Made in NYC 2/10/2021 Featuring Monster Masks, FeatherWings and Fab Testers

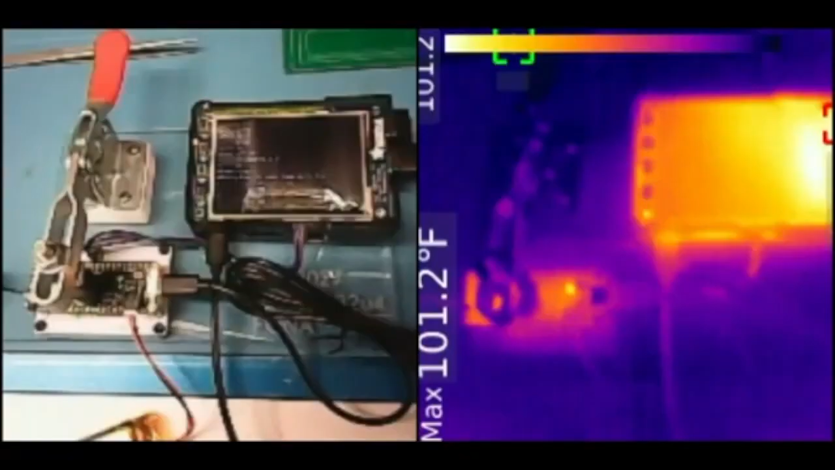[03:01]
On screen: max 101.2°F
We got this thermal image of this particular tester. That's actually a Lego, by the way. I moved on. Okay. We'll move for it.